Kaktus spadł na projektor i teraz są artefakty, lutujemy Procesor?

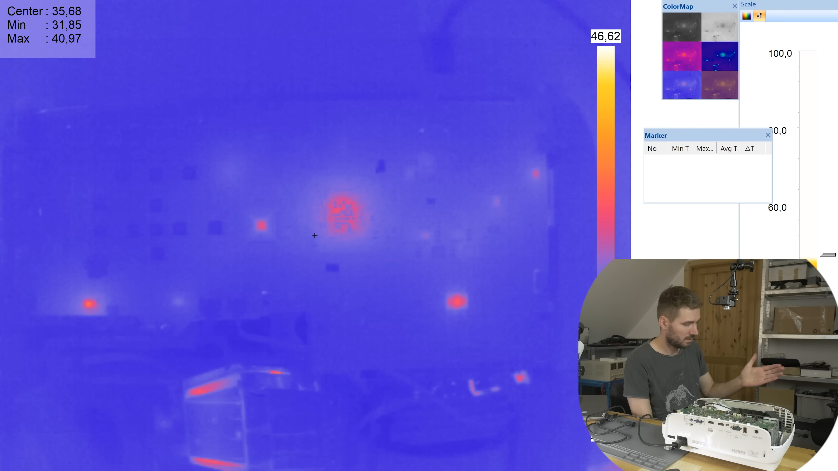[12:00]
Coś się grzeje. Dobra, co my tu mamy? Tutaj się grzeje ten MOSFETik lub stabilizator. Tu się grzeje ten pewnie...
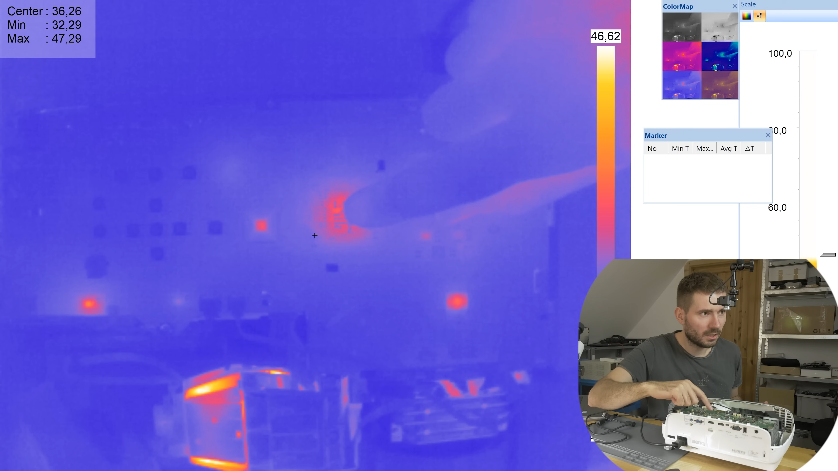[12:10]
O, tu się nam grzeje ITE. Lampa działa, widzicie?
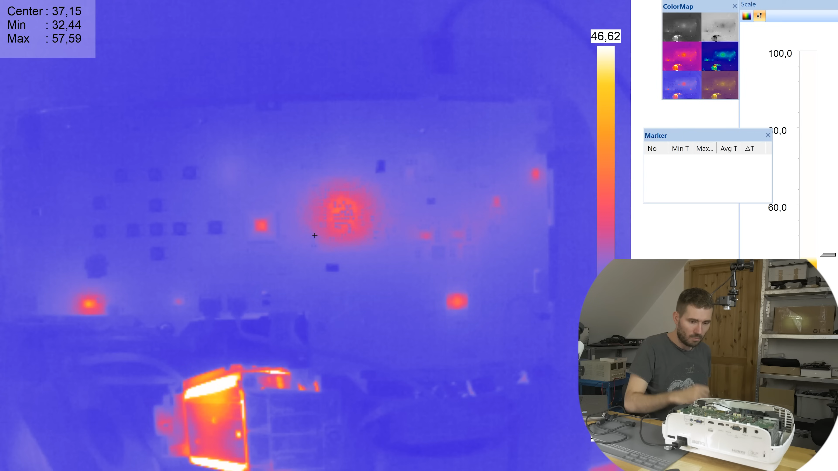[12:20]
O, patrzcie, mamy na kartonie bank. Bank. Brzmi jak bank. Dobra, wstaćmy do HDMI numer 2. Zobaczyć, czy tam laptop działa z tym.
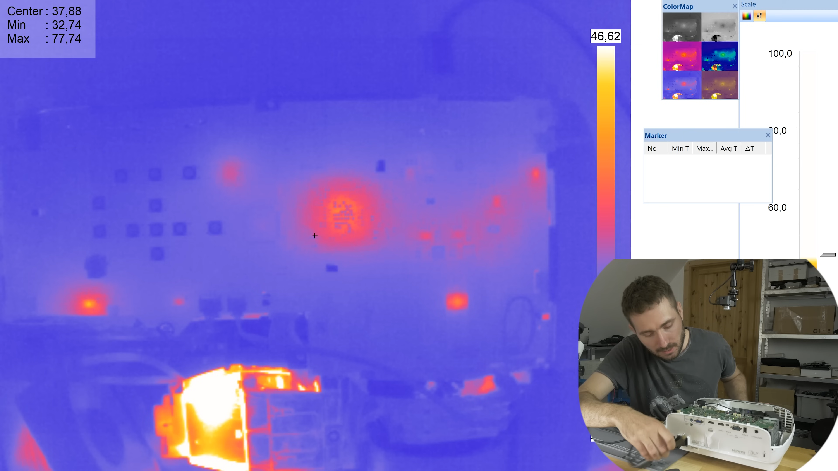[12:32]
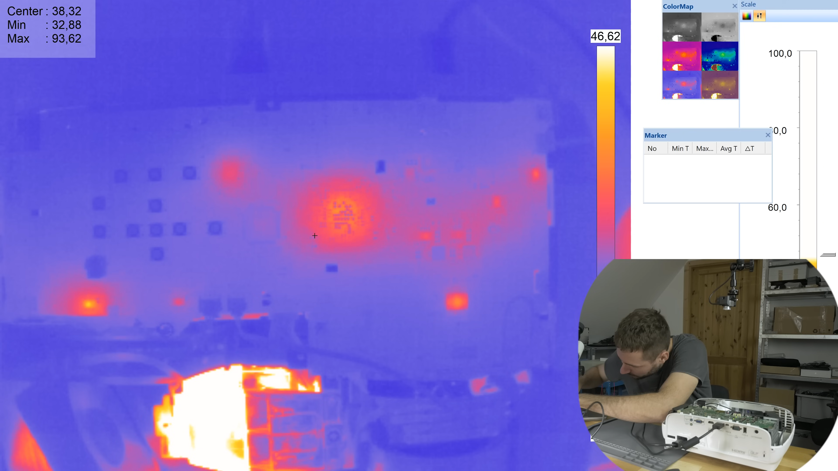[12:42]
Coś się zwiększy, jakaś temperatura na czymś?
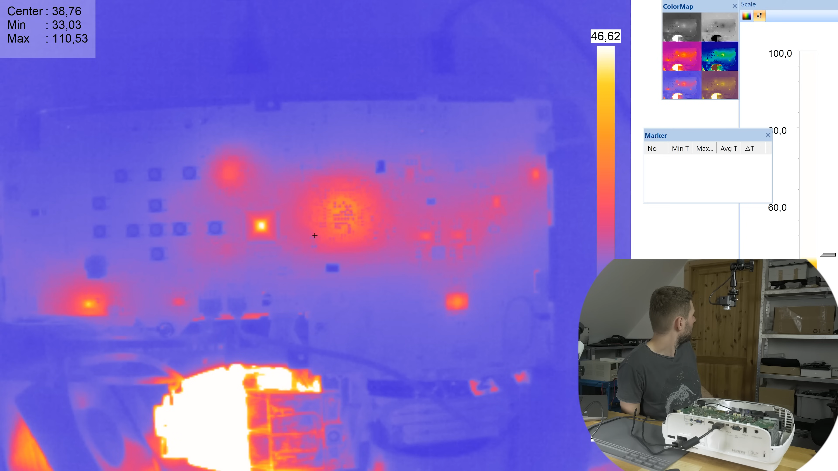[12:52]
Dobra, jest obraz, widzicie, jest obraz HDMI number 2. Cały czas obserwuję temperaturę, troszeczkę zmienię skalę, żebyśmy widzieli, co zacznie się nagrzewać po podłączeniu drugiego wejścia.